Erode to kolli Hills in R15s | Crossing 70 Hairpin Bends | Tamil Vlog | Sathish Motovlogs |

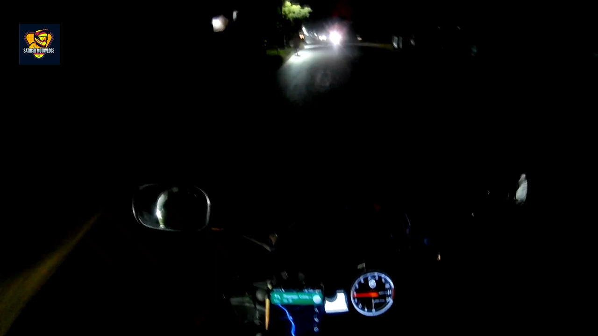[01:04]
ஸோ அவ்வளோதான் கிளம்பிட்டோம். ஸோ நேற்றுலாம் சரியான மழை இங்கே ஈரோட்டில்.
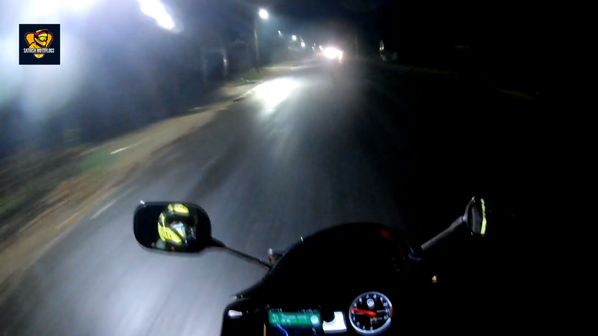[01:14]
ஸோ ரோடை பார்த்தீங்கன்னாவே உங்களுக்கே தெரியும் ஃபுல்லாக ஈரமாக இருக்குது.
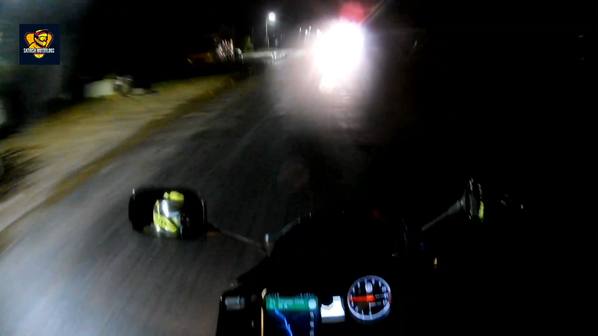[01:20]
ஸோ அப்படியே போயிட்டே இருக்க வேண்டியதான். இங்கே வந்து கூகுள் தம்பி எவ்வளோ 2 hours 9 minutes காமிக்குது, 95 kilometers அவ்வளோதான் வருது. பார்ப்போம். புரியல